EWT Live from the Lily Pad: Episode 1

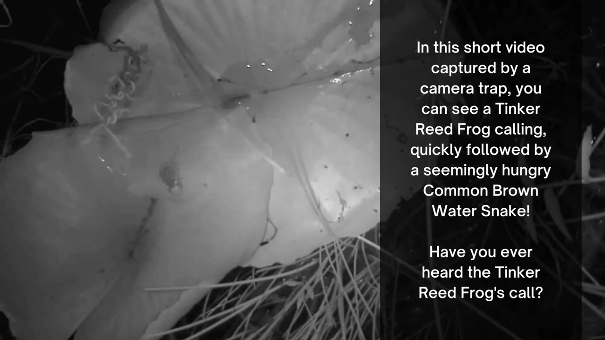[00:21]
In this short video captured by a camera trap, you can see a tinker-root frog calling, quickly followed by a seemingly hungry common brown water snake. Have you ever heard the tinker-root frog's call? Listen to it in this next clip.